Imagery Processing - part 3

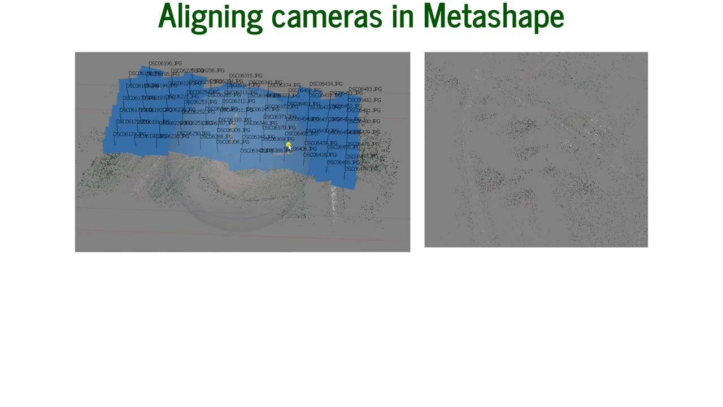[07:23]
this points this is a sparse point cloud you can see here when i disable the cameras you can see the tie points here and you have different accuracy settings in agisoft for the meta shape in the high accuracy setting requires more computational space and time and it's more more time consuming but it renders the more accurate camera position estimates and the low accuracy setting it just gives you the rough camera positions
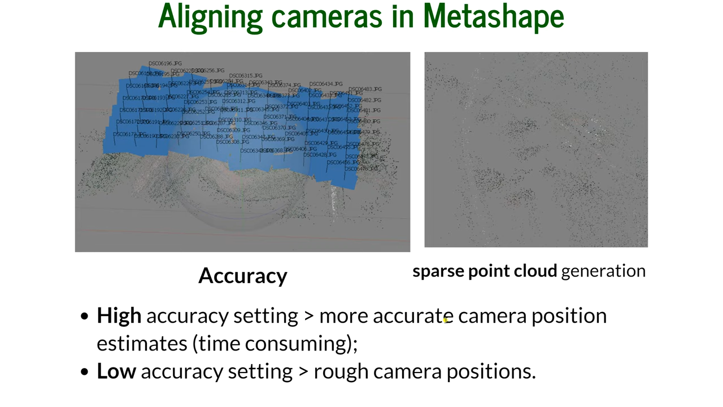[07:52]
the next step is building the dense point cloud so this stage which consists of
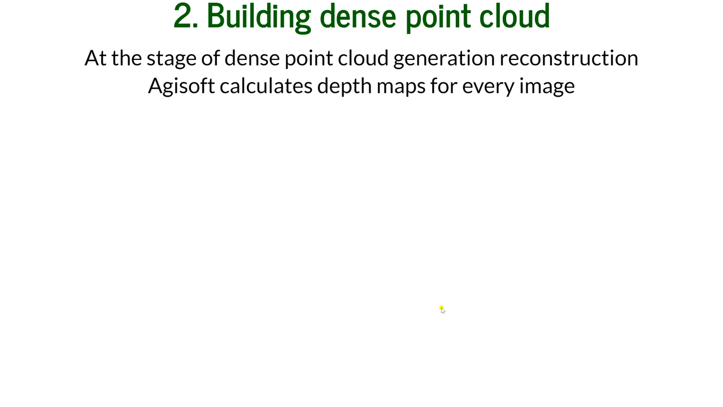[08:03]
the reconstruct the reconstruction of the depth maps for every image it also can have different quality highest high medium low lower the higher quality the more accurate camera positions but also the the process is more time consuming and also so um you need to look into your computational power in your computer because uh the i
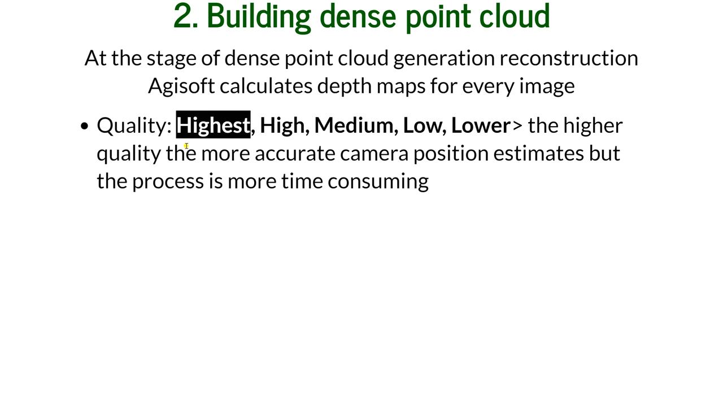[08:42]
highly recommend not ever choosing the highest option because it just takes uh it freezes your computer and it takes forever
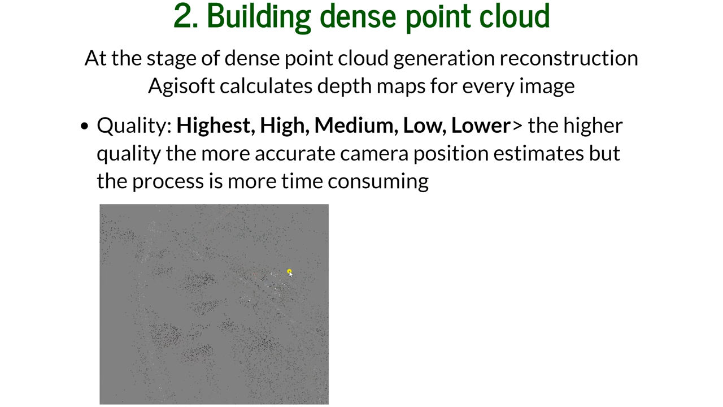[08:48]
so from this sparse point cloud we get very very dense it right now it looks here almost like it wouldn't be even points but if you zoom in you can see that those are consists of very very dense points so this is the sparse one that you have just tie points and based on this type points every image in a depth depth map of every image there are sparse uh sparsely
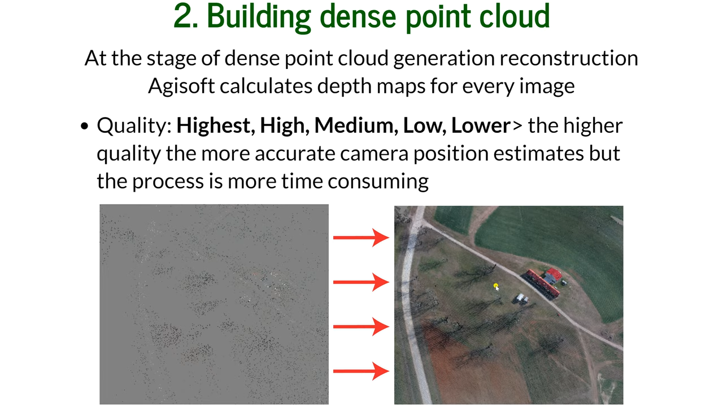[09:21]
packed the point cloud points calculated that can that build this point cloud
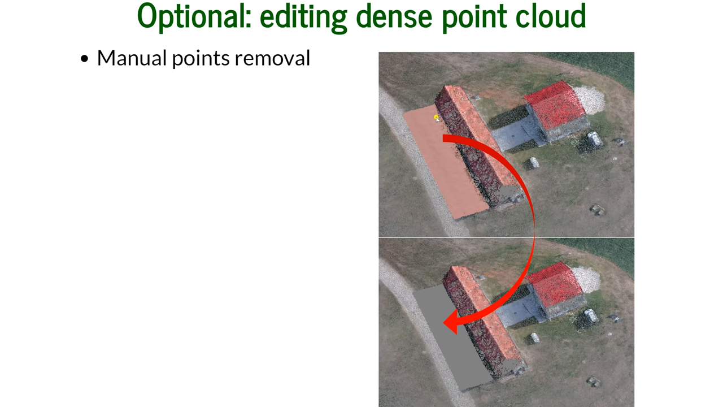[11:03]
and so you can manually remove the points like in this case i just selected the shadow of the um shadow of the building and manually removed it you can also automatically filter based on applied masks
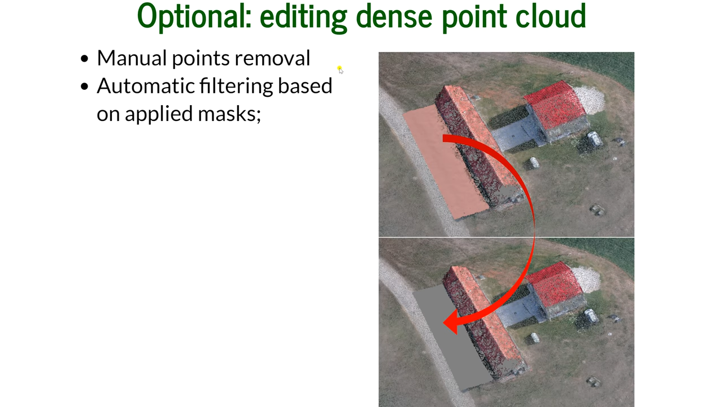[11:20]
masks need to be applied for each photo and for sparse point cloud only you can uh automatically um reduce the number of points in cloud by setting the tie point per photo limit so how many time points per photo you want to be uh included in your sparse point cloud you can also
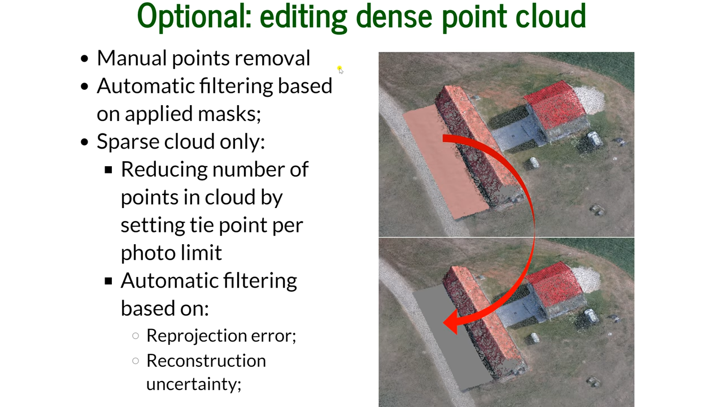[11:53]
uh filter based on the projection error reconstruction or uncertainty and image count you